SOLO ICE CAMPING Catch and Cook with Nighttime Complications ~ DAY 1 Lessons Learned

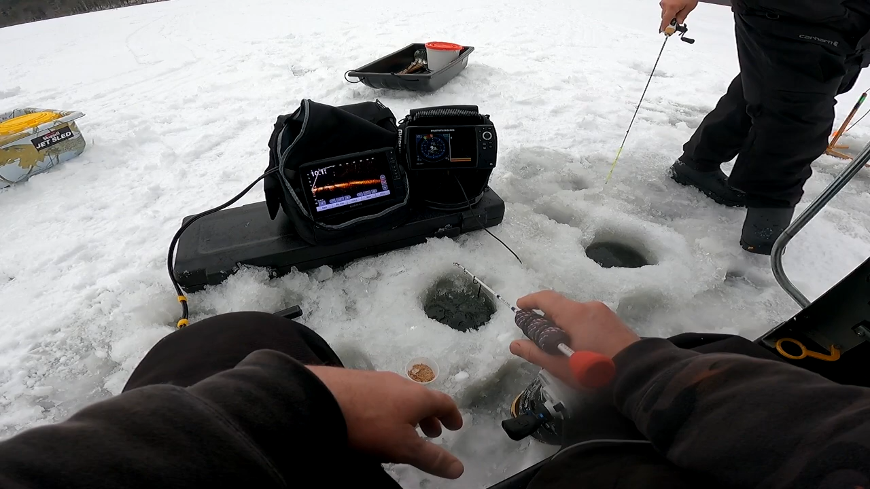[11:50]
We got a pack of fish coming. Oh, yeah, baby. They're right under us. I can't, you can't even see them on the, No, they turned. Looks like anything else. Oh, they're on us.
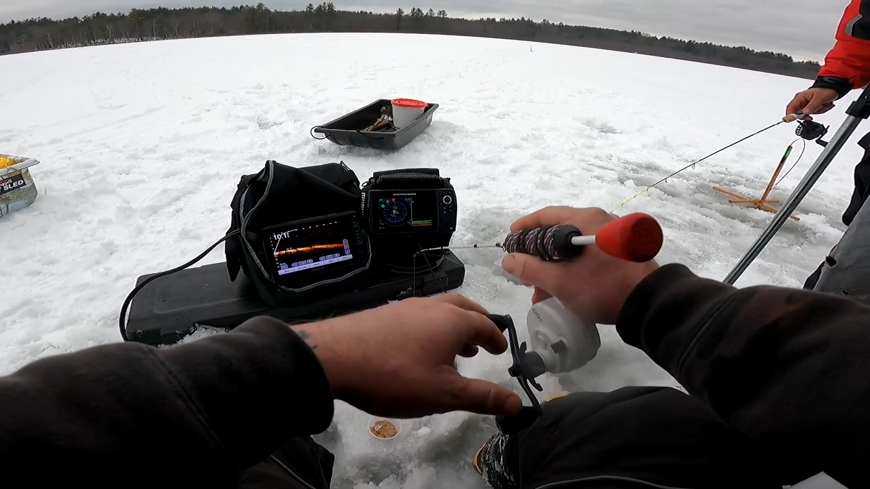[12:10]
Ooh, I just got bit. Damn. Too much. Unbelievable. Oh! We got a pack on us. Yeah, he's one fucking around with you for sure. Oh, he bit.
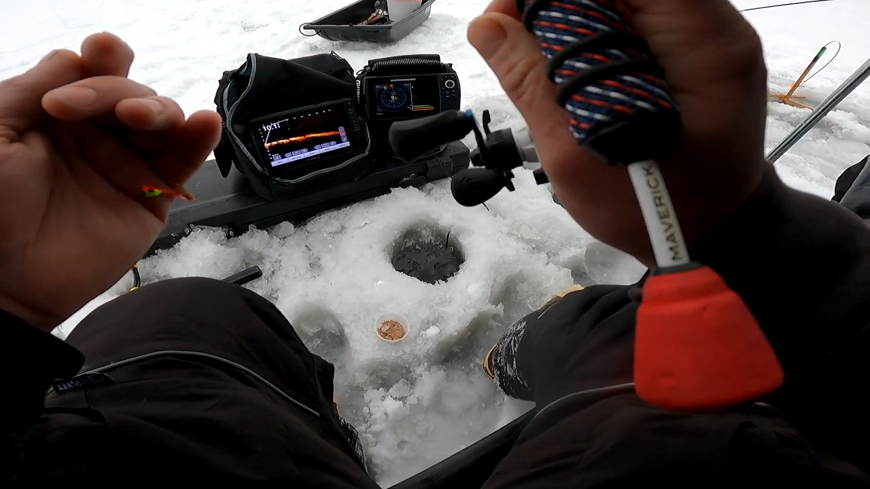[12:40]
We got a pack of fish, bud. Oh, nice. Have you guys caught one? We both had nibbles. We just got, They both have nibbles over here and a pack of fish. And now they're gone. Because you can.